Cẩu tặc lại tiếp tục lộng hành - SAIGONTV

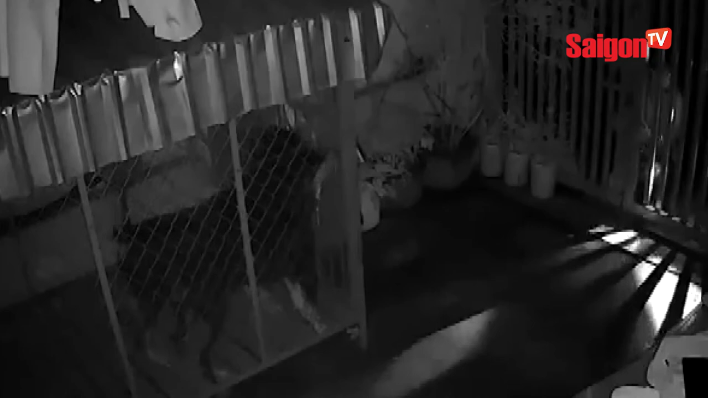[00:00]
Nhóm cẩu tạc có 4 người đi trên 2 xe máy, 2 tên đứng bên ngoài cảnh giới.
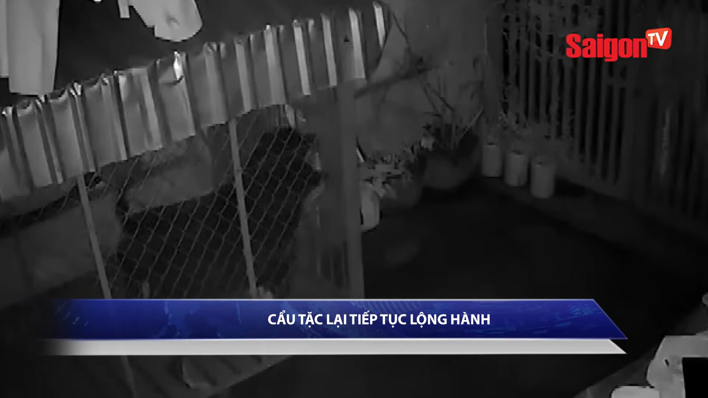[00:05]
2 tên bẻ khóa vào cổng để vào bên trong, rồi tiếp tục bẻ khóa chuồng chó.
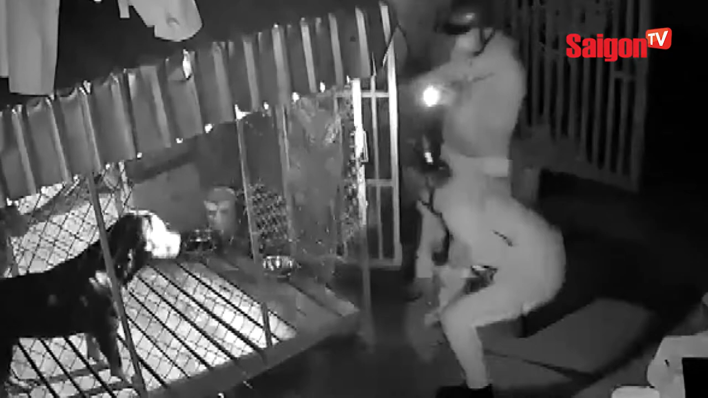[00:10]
Sau đó, chúng dùng dây thồng lọng kích điện, ngoắt vào cổ 2 con chó mang đi trong tích tắc.
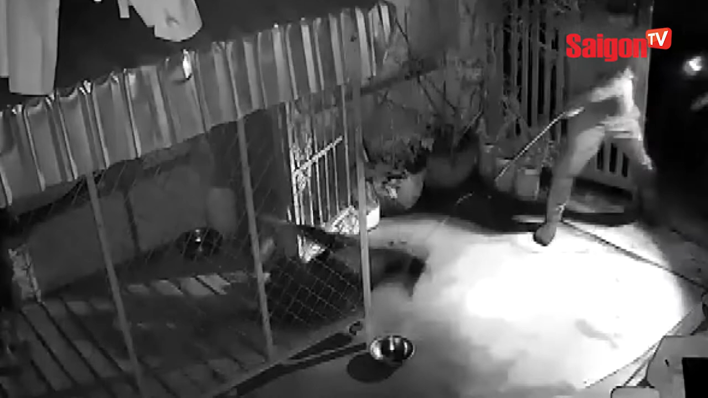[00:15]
2 con chó bị bắt là chó quý, mỗi con trị giá đến 18 triệu đồng.
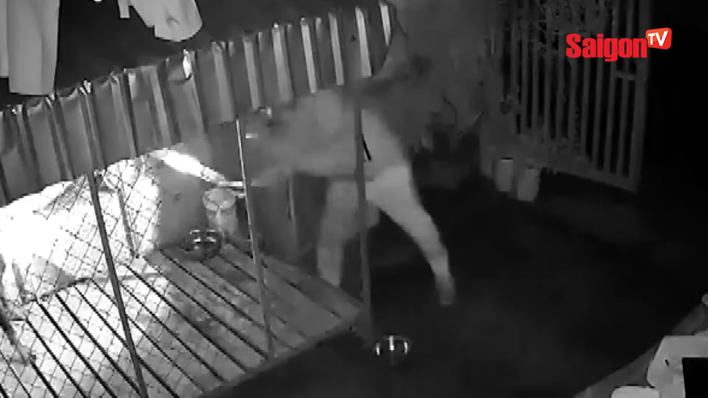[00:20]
Nạn nhân là anh Trịnh Đăng Dũng, phường Tân Lợi, thành phố Bumatu cho biết, tối ngày 8 tháng 7, gia đình anh đi qua nhà ngoài và ngủ lại. Trước khi đi, gia đình đã dùng 2 ổ khóa loại tốt, khóa phía trong cổng và chuồng chó rất cẩn thận.
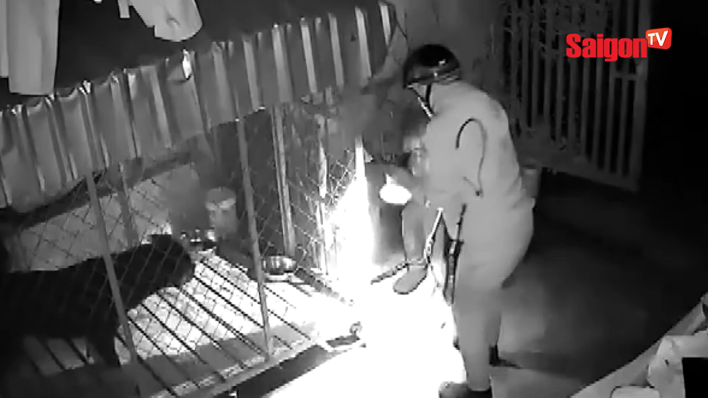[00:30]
Đến khoảng 1 giờ 30 phút, ngày 9 tháng 7, hàng xóm gọi điện thông báo sự việc. Còn đây là một vụ trộn chó khác cũng vừa xảy ra ở Bình Thuận.
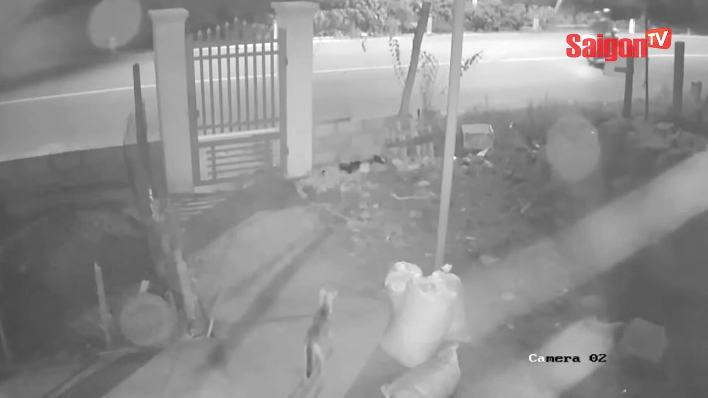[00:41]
2 tên cẩu tạc nhìn thấy con chó đứng trong sân nhà dân trên đường Phú Nông, thị trấn Phú Nông, huyện Hàm Thuận Bắc, tỉnh Bình Thuận, nên đã quăng một gói bã vào gần cho con chó, rồi chạy đi và liên tục chạy ngang để theo dõi. Ít phút sau, con chó loạn troạn nằm vụt xuống, 2 tên cẩu tạc dừng xe lại. Một tên leo rào đột nhập vào nhà dân, rinh con chó quăng ra đường. Sau đó leo ra, mang con chó lên xe chạy đi.